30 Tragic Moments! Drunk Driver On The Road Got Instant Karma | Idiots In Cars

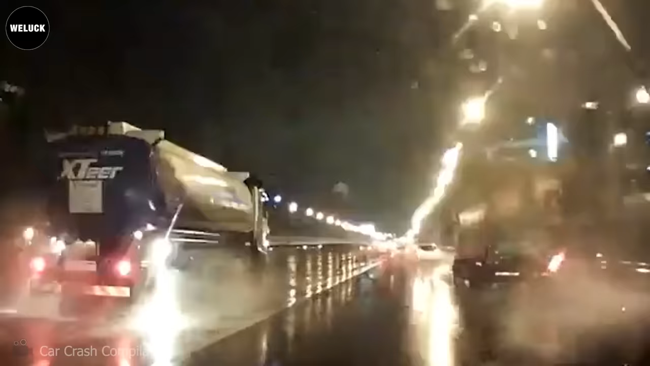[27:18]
Hydroplaning is no joke, folks. Always remember to slow down.